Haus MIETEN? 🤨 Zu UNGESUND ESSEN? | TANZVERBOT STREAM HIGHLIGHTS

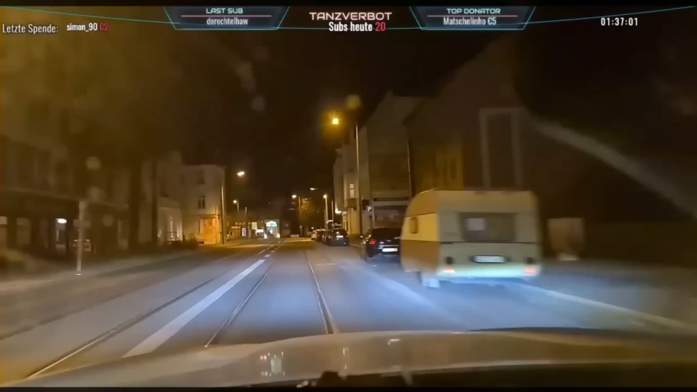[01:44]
Ich habe sogar schon einen Fernlichtassistent. Also Fernlichtassistent heißt, ich kann das Fernlicht anmachen und es gibt so Sensoren im Auto, die erkennen, wenn Gegenverkehr kommt. Und dann macht der das automatisch das Fernlicht aus. Nur das Problem ist, ich habe das 2014er Modell und ich glaube, da hat das so angefangen. Das ist so verbuggt. Also wirklich, manchmal leuchtet der so überkrass in den Gegenverkehr rein. Manchmal blendet der kurz den Gegenverkehr aus und blendet dann aber wieder voll rein.
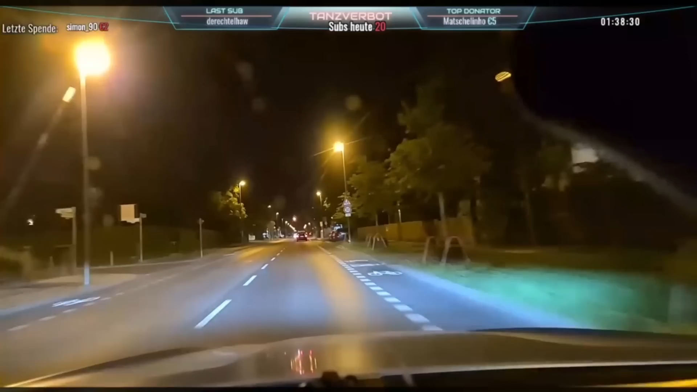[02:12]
So, als ob ich den Gegenverkehr ärgern will. Das verstehe ich immer nicht. So, der blendet richtig in den Gegenverkehr dann wieder rein. Also so an, aus, an, aus. Also warum hier der ganze Parkplatz beleuchtet, das verstehe ich nicht. Guckt euch mal diesen riesen Parkplatz an.
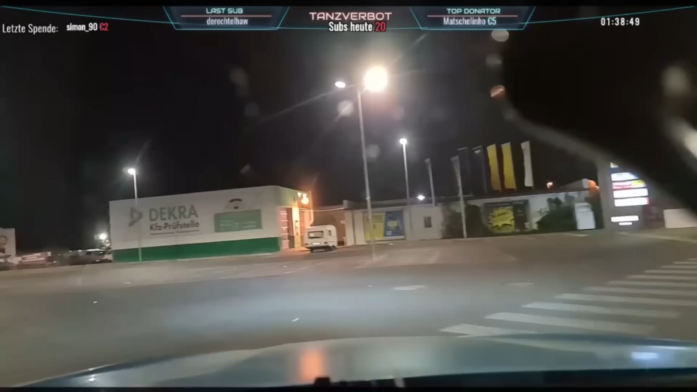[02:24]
Der komplett beleuchtet. Das ist niemand hier, der ist komplett beleuchtet. Nein, Lul. Alter, was haben denn die ganzen Leute wieder ihren Dreck hier hingeworfen?